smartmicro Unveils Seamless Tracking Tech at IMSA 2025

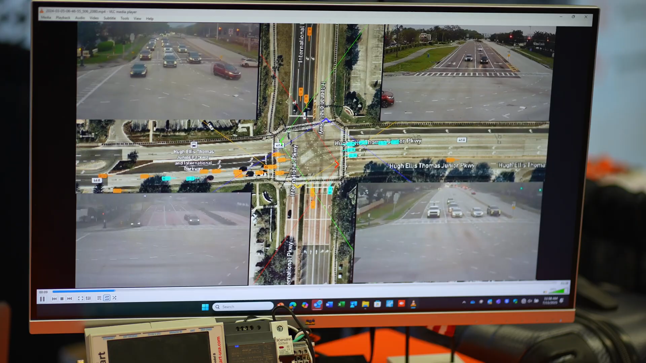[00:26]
No more looking at just a single approach. We can see the entire intersection for what's happening.